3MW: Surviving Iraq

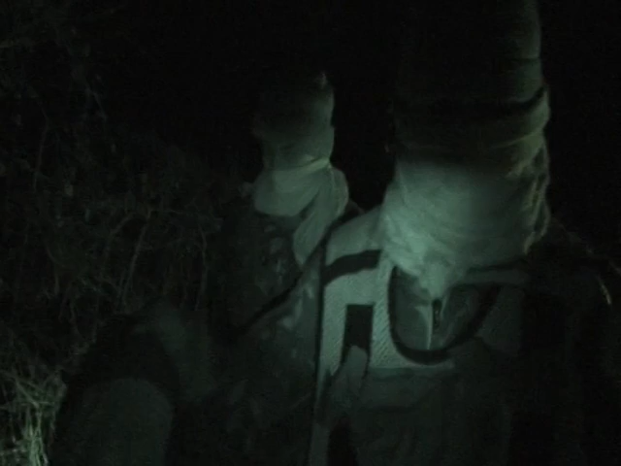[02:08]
Listen to me. This is military. You wear military clothing.
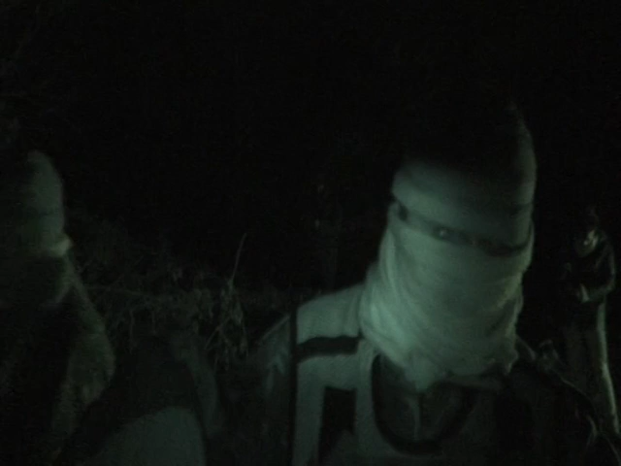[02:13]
This is military clothing. Who are you? But they have to be aware that, you know, for each decision they make,